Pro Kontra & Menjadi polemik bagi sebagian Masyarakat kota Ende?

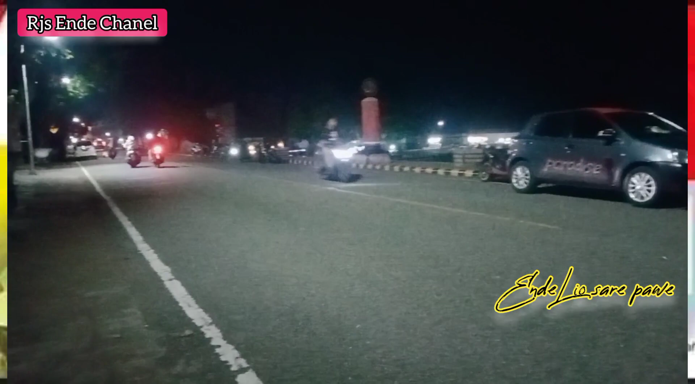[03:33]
Tampak di layar kaca Jalan Soekarno ND terkini,
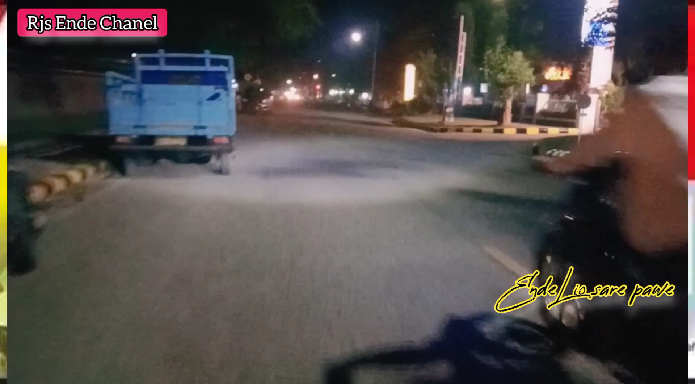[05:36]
Dan saat ini kami masih di Jalan Soekarno ND, di
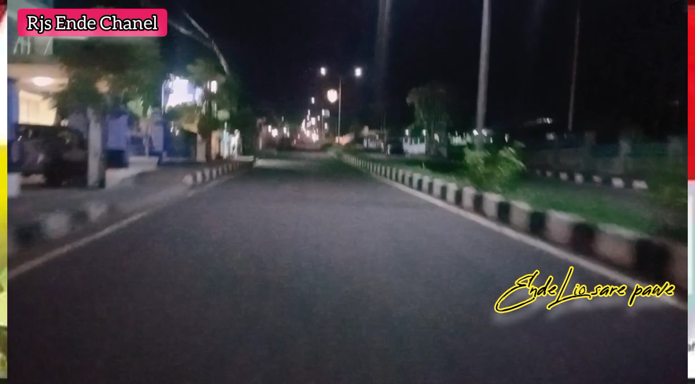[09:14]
Oke, sahabat semua, inilah kondisi Jalan Eltari ND terkini. Dan tepat di sini perempatan Jalan Eltari ya sahabat.